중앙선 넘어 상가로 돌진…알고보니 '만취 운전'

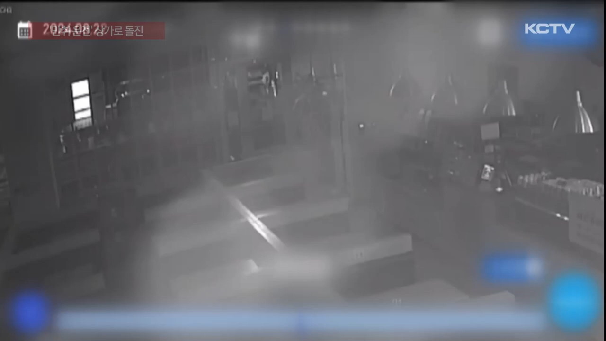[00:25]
새벽 시간 창밖에서 불빛이 번쩍이더니 승용차가 빠른 속도로 달려와 상가 입구를 그대로 들이받습니다.
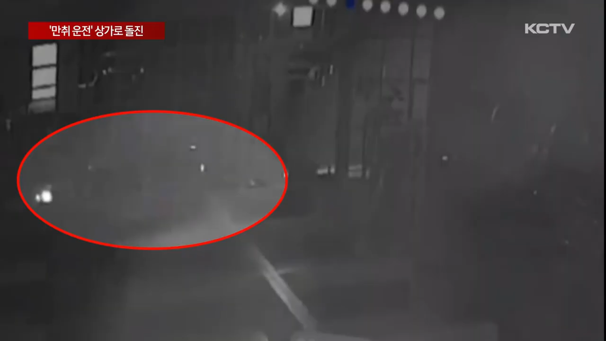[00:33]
멈춰선 차량에서는 충격으로 뿌연 연기가 피어오르고 근처를 지나던 행인들은 깜짝 놀라 멈춰서기도 합니다.